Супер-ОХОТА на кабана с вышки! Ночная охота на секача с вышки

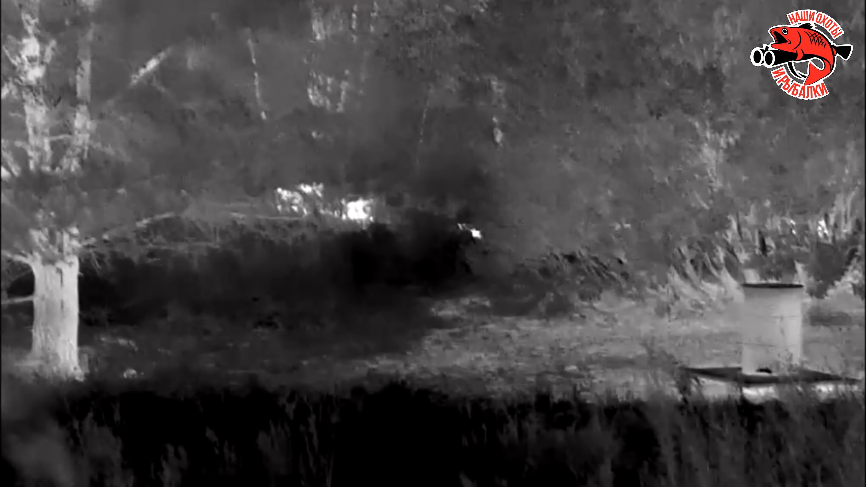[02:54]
Я схватил телефон и начал просто их снимать. На подкормочной они провели порядка получаса. Мне удалось поснимать их и на тепловизор. Я насчитал 3 свиньи и 10 полосатых поросят.
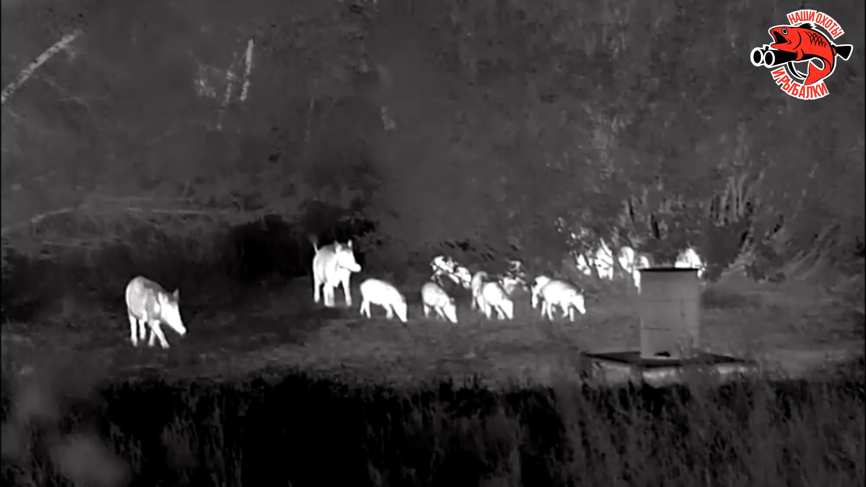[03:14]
Так как охота велась на подсвинка или крупного сикача, я просто за ними наблюдал. Возможности сделать выстрел было предостаточно.
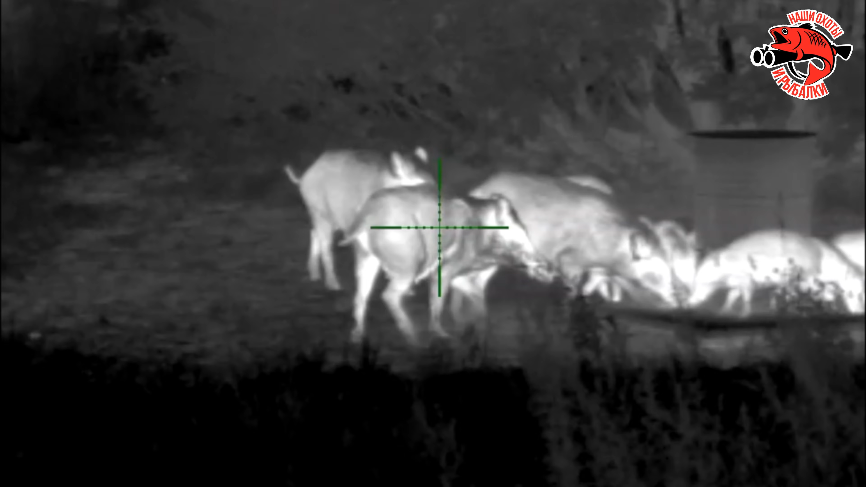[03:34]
Проводив взглядом это замечательное стадо кабанчиков, я остался один в одиночестве на лабазе.
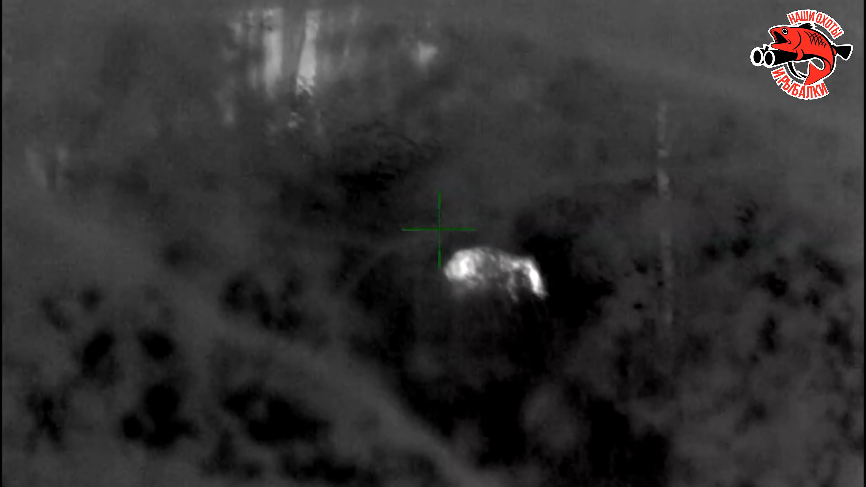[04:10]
Это был сикач, по моим оценкам, до 100 кг. Как дальше выяснилось, он хромал на переднюю правую ногу, и я принял решение произвести выстрел.